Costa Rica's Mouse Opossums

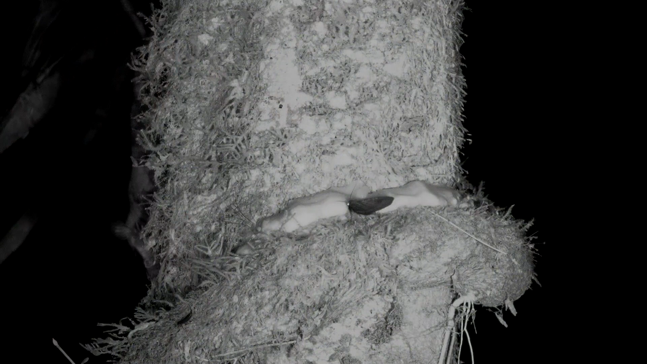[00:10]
In Costa Rica, there are two opossums, the size of mice, that are arboreal.
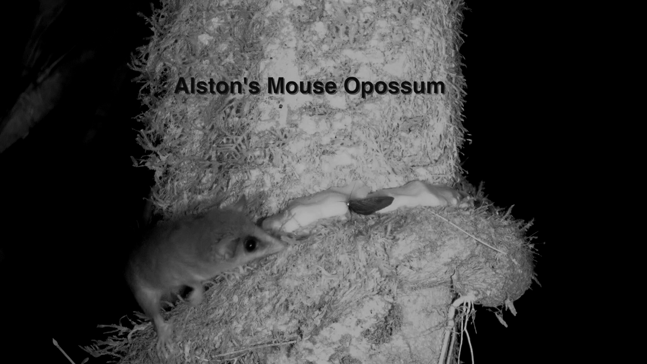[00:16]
One, the Alston's mouse opossum, that obviously likes to eat moths, lives on the Caribbean side.
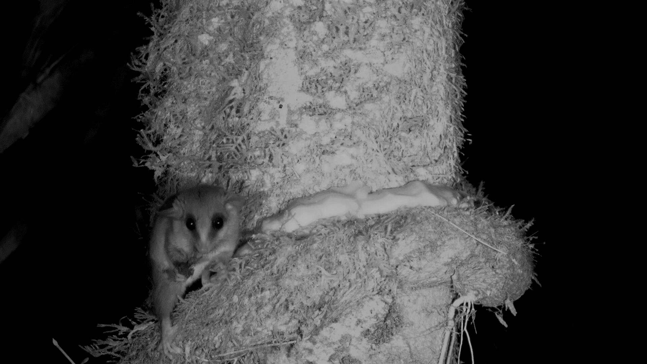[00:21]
It's named after a Scottish zoologist who made the first studies long, long ago. Both of these small opossums do not have pouches. This mouse opossum is the largest one. It is gray and has a white tip on its tail. Both of them do eat fruit, as well as insects.
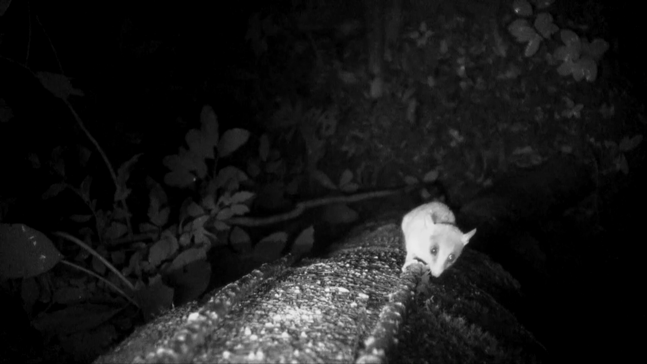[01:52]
Their tail helps for balance. See how their prehensile tail acts like another hand.